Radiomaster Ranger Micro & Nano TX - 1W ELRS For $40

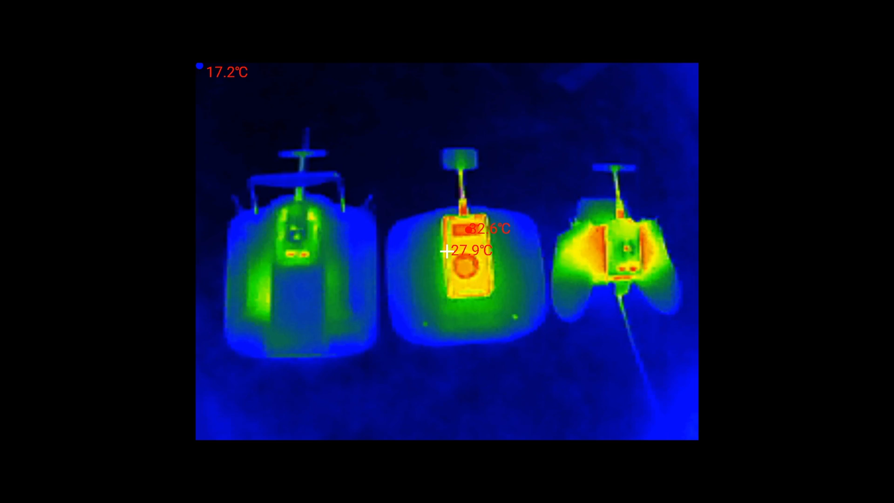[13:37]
On screen: spot 27.9°C
This is my thermal imaging results after half an hour looking at the modules and as you can see everything looks really good.
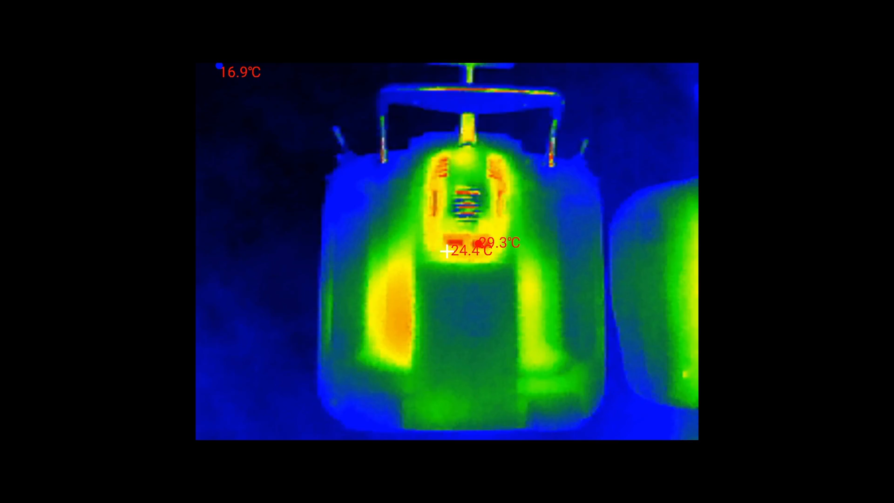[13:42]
I'll be honest these modules don't get particularly hot to touch or warm to touch whilst you do feel the case temperature increase a little overall there's
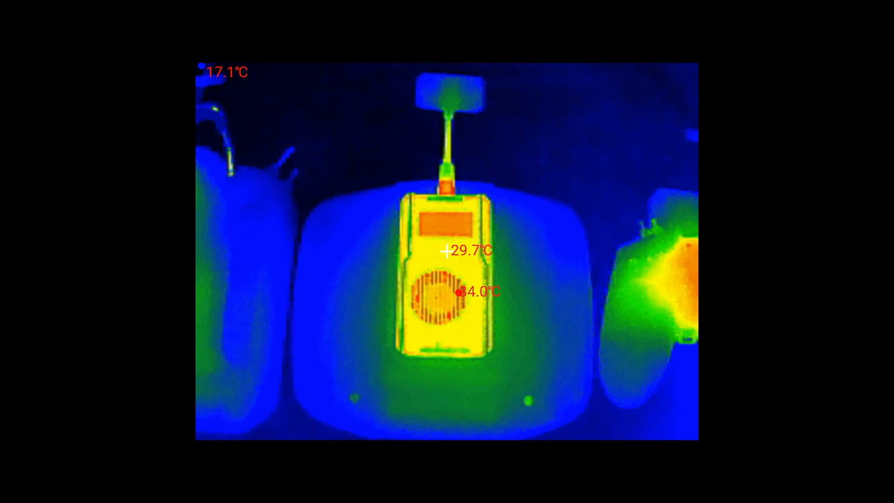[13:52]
On screen: spot 29.7°C
no major hot spots on these modules at all and they seem more than capable of controlling their internal temperatures.
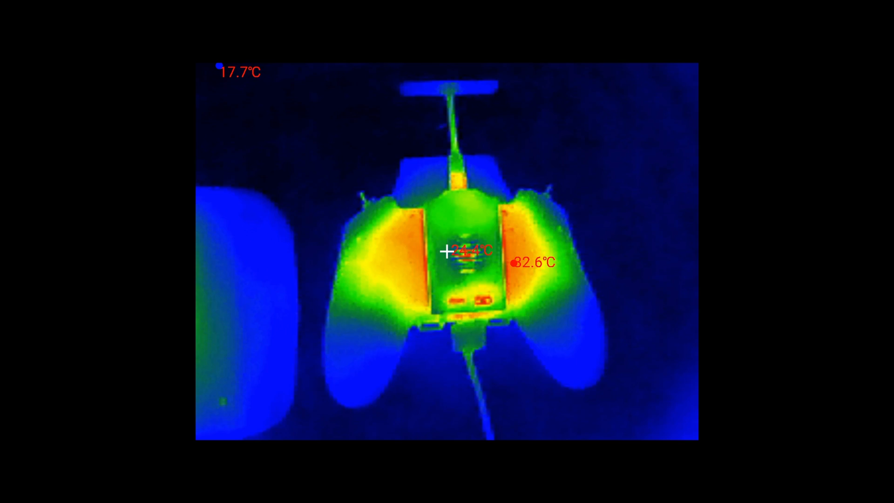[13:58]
On screen: min 17.7°C
It is interesting to see how each of the radios
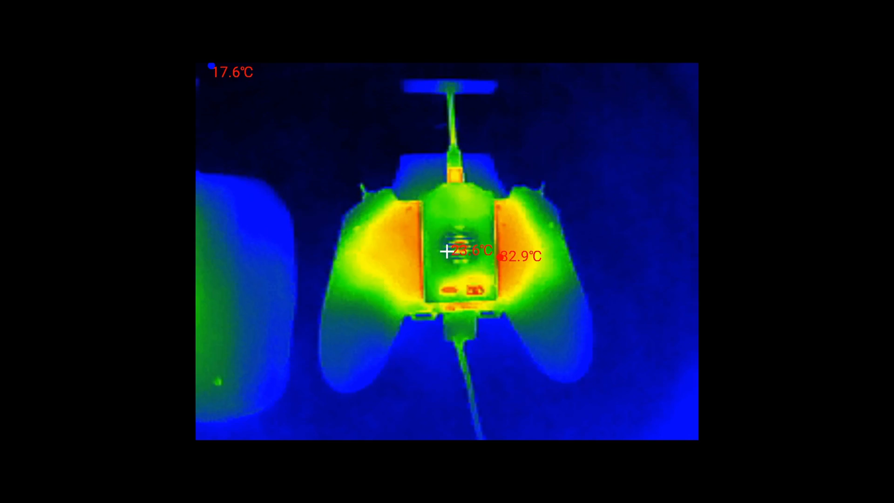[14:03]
On screen: min 17.6°C
behave when you see the thermal imaging but the modules themselves are easily able to cope with the heat that they are generating.
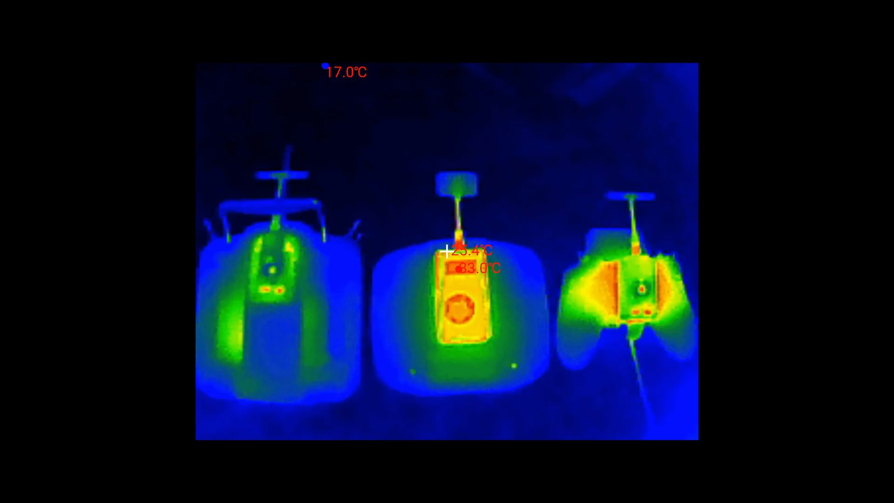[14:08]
Then I got them back on the spectrum analyzer and took a look at what they were like once warm.